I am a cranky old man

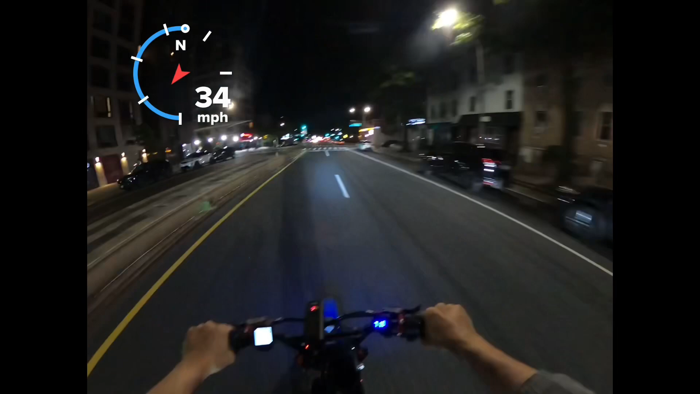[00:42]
There was so many Surons at the ride tonight, and it was just lagging behind. Like, I don't get what's the deal with that.
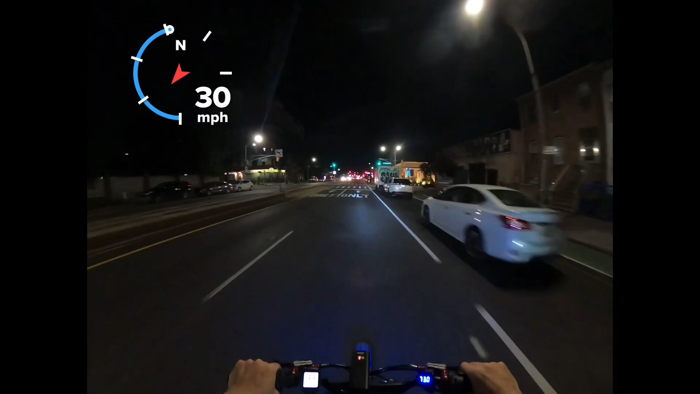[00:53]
People spending a bunch of money so that they can have a fast bike, and then when you get over 30 miles an hour, they disappear. I had to go a little fast because those cars were dicks. So now I'm a little on top of the lights, but I'll get them timed out again. Yeah, I mean, I built this thing here. This is my circuit.
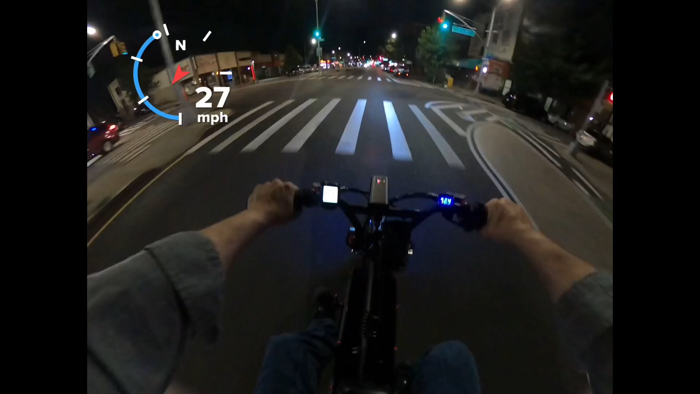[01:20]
I built this thing to go fast, and when I get on it, I tend to go fast. Right now I'm keeping it chill because I'm trying to time the lights, but normally when I can't catch the sequencing, I'll be doing 40 miles an hour, 35, 40 miles an hour on this road. We got on a highway, a fucking highway, and motherfuckers couldn't do 40 miles an hour on a highway to keep up the speed.
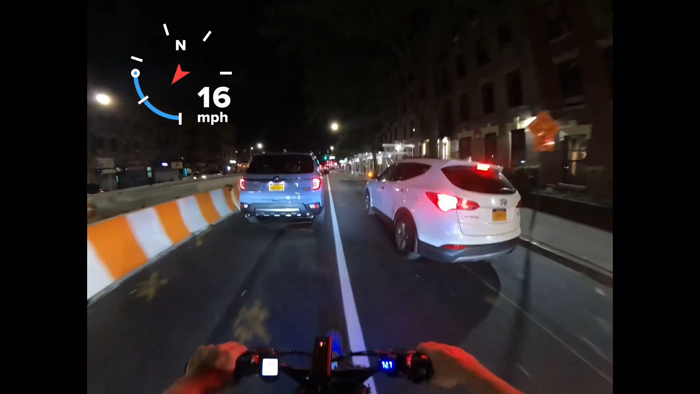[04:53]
It's a bike lane and you're driving your car in it. What the fuck is wrong with you? Stop your car, wait till it's clear, and then merge in. You fucking absolute...
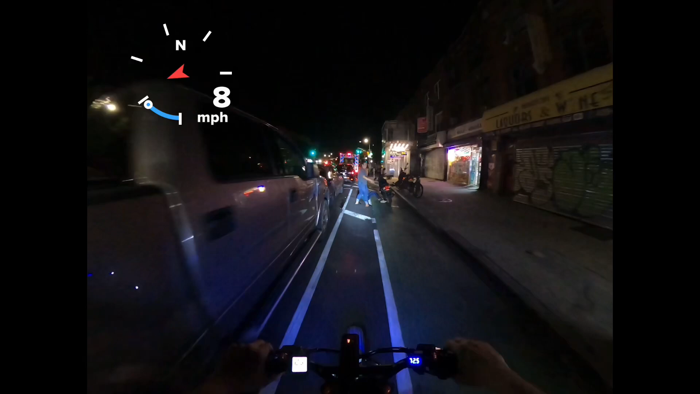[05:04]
Thank you for stepping in front of me when I honk. People are fucking idiots in this city. God damn it. And this fucking dumb fuck is in the way again. I hate the way people drive. See, I'm fucking hitting lights because these people drive like dicks and get in the fucking way. Fucking assholes.
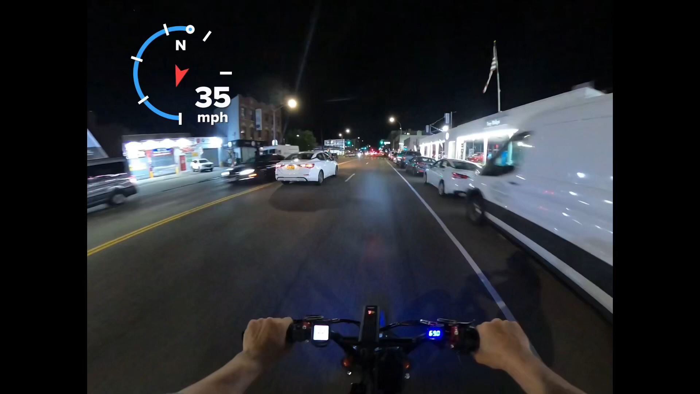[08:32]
Like this dude is doing fucking 40 miles an hour in his car. Yeah, he's probably drunk. See if he hits the car in front of him before he stops in time.